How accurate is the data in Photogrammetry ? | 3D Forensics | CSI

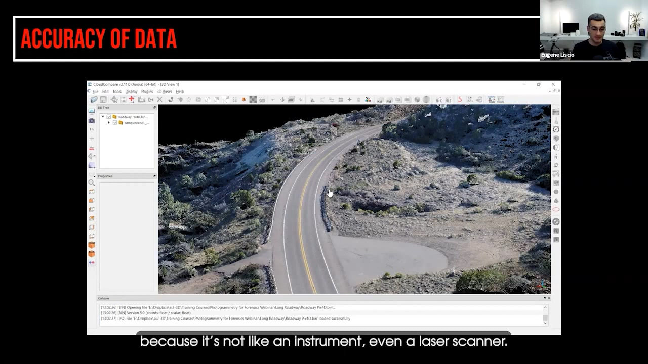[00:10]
A lot of people will ask the question about how accurate is the data or how accurate is the model? And it's a very complicated question when we're talking about photogrammetry because it's not like an instrument, even a laser scanner actually, you know, the simple question to accuracy, a lot of people would just refer to the manufacturer's specifications and they'll say, okay, well, you know, it's good to a plus or minus two millimeters or something like that.
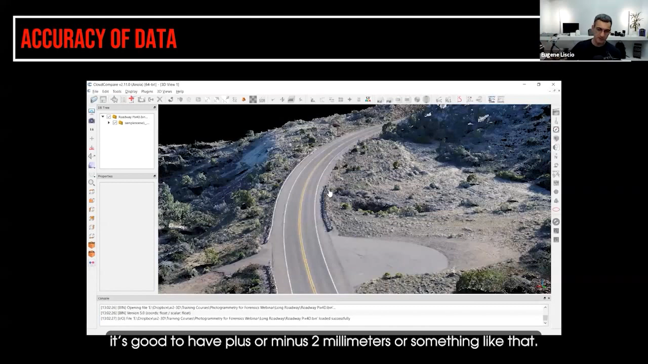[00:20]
Well, even on a laser scanner, you can run into situations where you have problems. We talked about what reflective surfaces, dark surfaces, things like this.
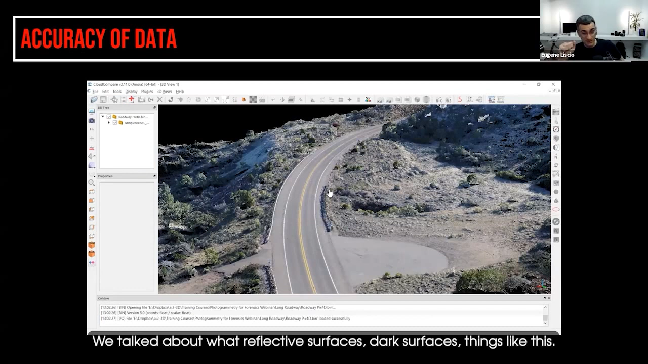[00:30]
Well, photogrammetry has the same kind of problem.
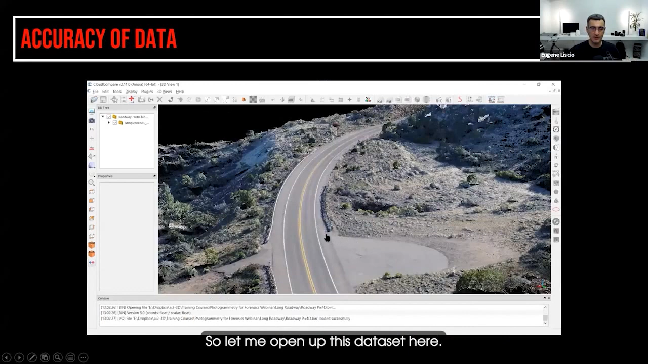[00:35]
So let me open up this data set here. So this was done with PIX4D and it's an aerial drone shoot here and it's a long roadway.
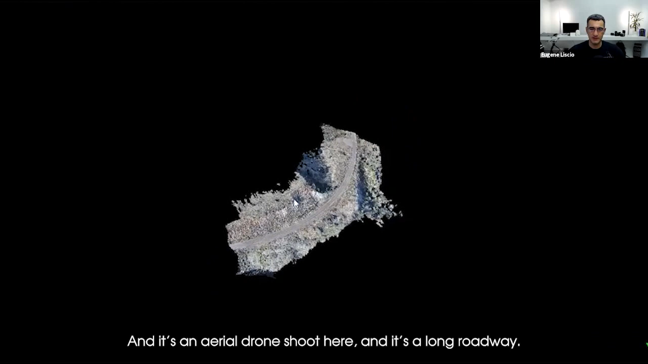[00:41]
And what you'll notice here is it looks pretty good.
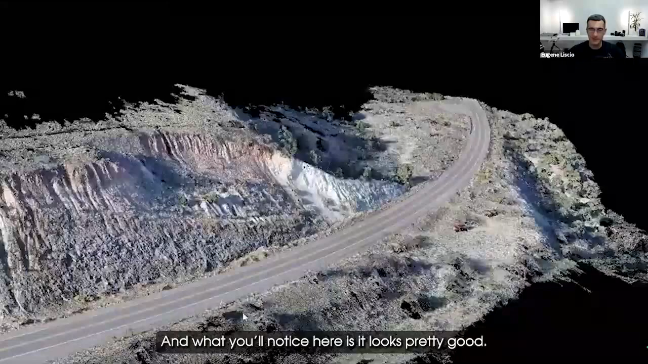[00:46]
Like it doesn't look too bad. Let me increase the point size here and I'm using cloud compare.
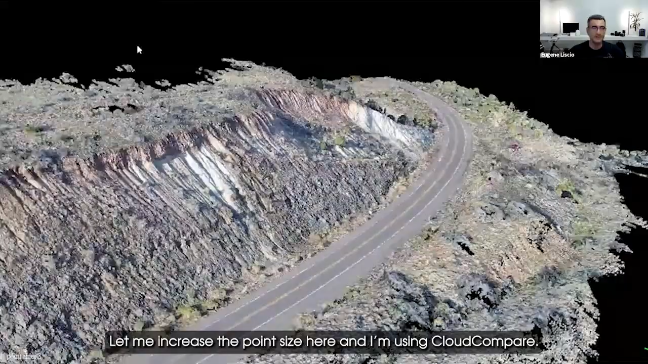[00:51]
And what you'll notice is when I get in close, right, it looks pretty nice.
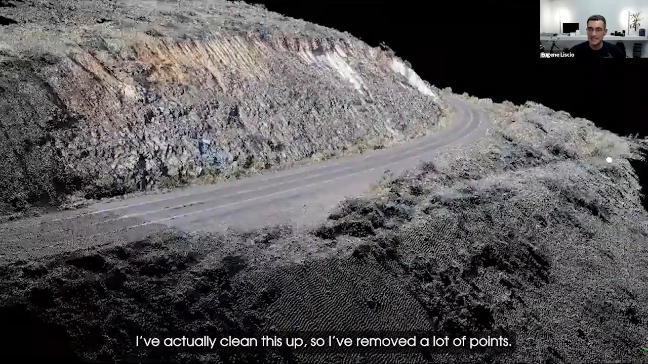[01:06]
So I've removed a lot of points. I'm going to go underneath the ground and I'm going to increase this.
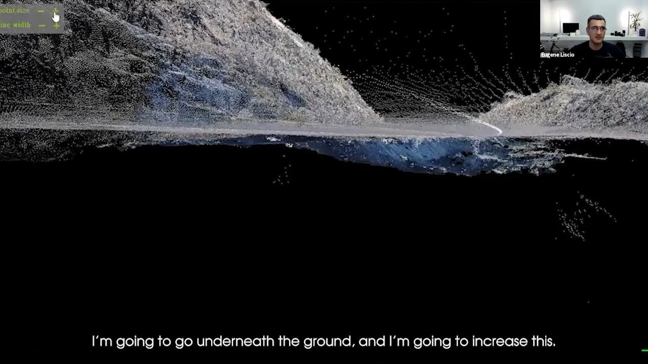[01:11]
You see how at the bottom, there's like this mess of points here.
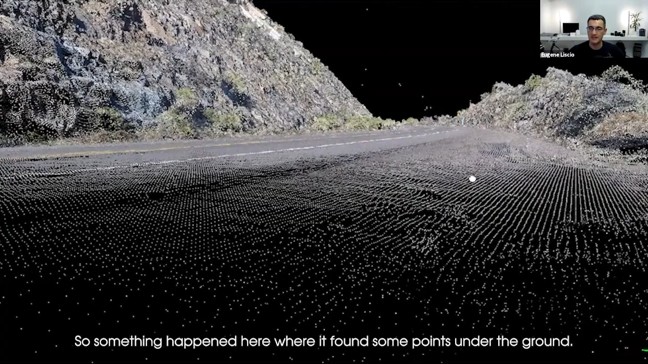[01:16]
So something happened here where it found some points under the ground.
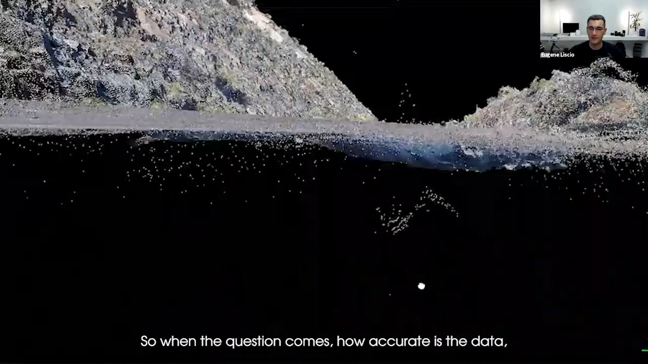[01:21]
So when the question comes, how accurate is the data? You have to think about what is it capturing and is it getting a lot of false points?
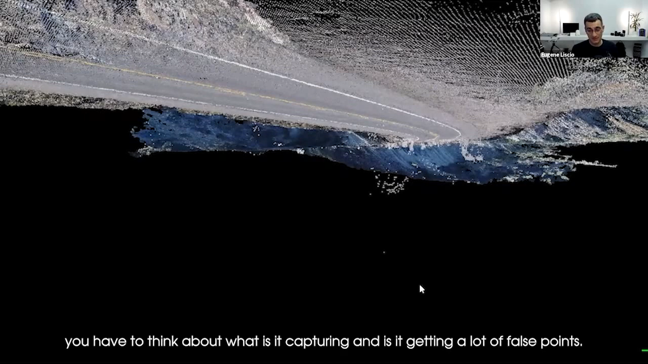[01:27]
So this is very common, right? If I move over here and I go under and they go under.
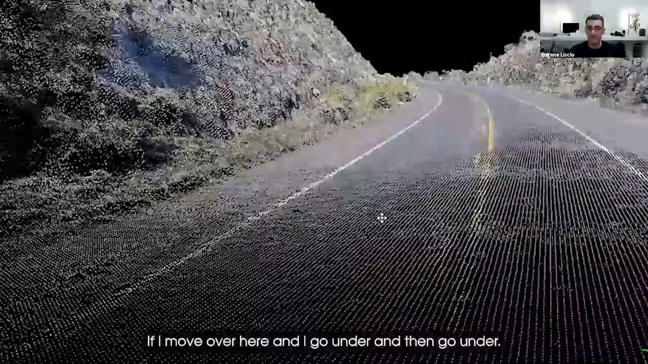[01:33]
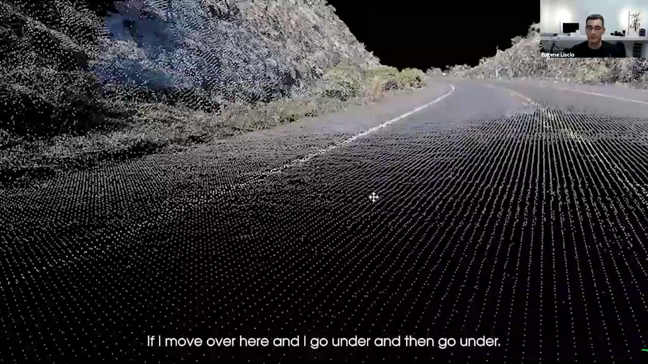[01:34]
So you see all these points that are underground? Well, they didn't exist there.
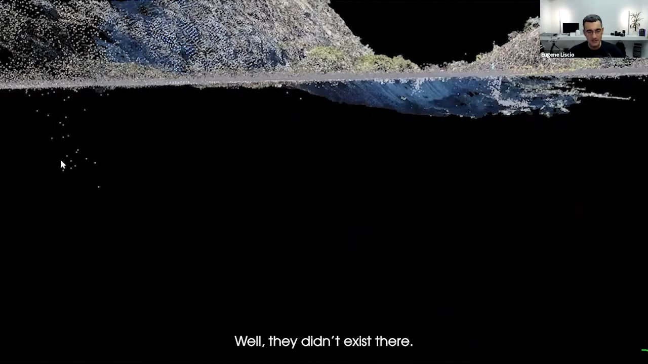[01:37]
The photogrammetry software thinks that there may be some points there.